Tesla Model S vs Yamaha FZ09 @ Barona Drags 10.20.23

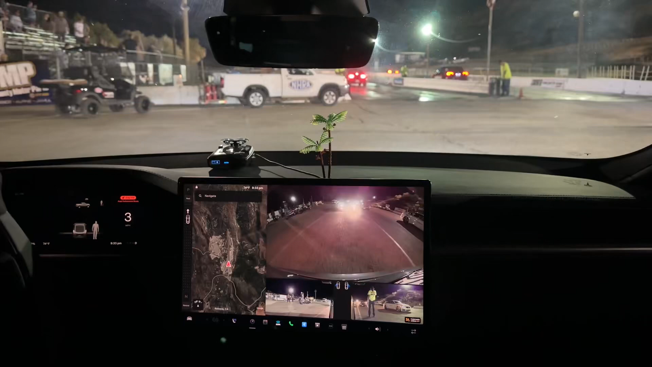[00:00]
We're going to run this bike. It's a Ducati, I think. Oh no, shit. The other guy's running the Ducati. I'm not sure. I'm not sure what kind of bike it is. Yeah, I'm not sure. We're going to run it just for the fun of it because that's what we do out here.
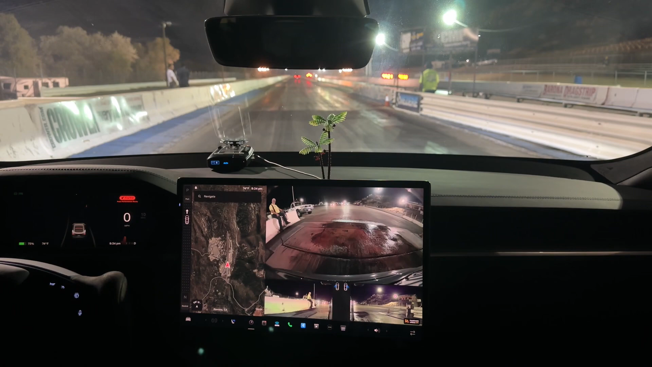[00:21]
That's just... Oh, fuck. Oh, man. I'm not getting any traction, but he did win.
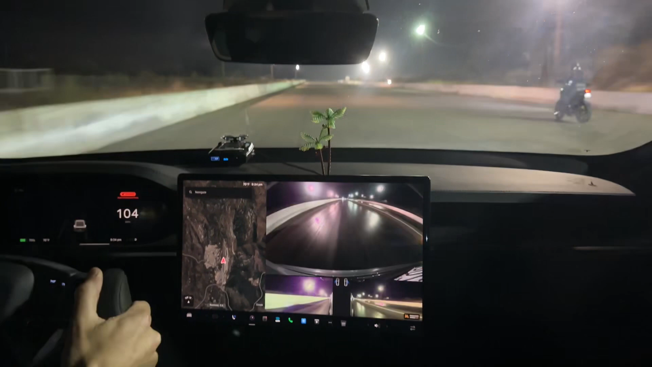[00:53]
And... Wow. Good race, actually. Great freaking race. Absolutely awesome. I don't know what kind of bike that is.
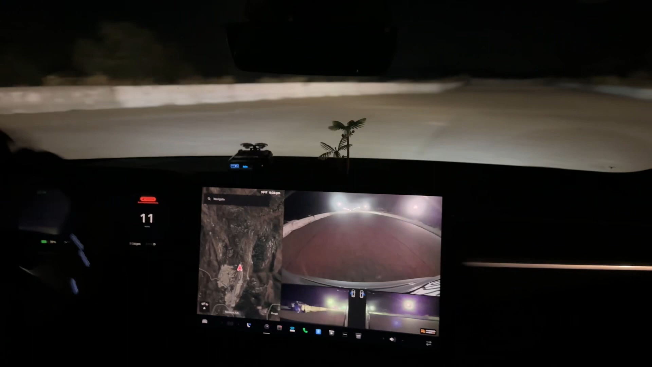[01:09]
And that usually doesn't happen, especially on the street. I don't usually lose to bikes.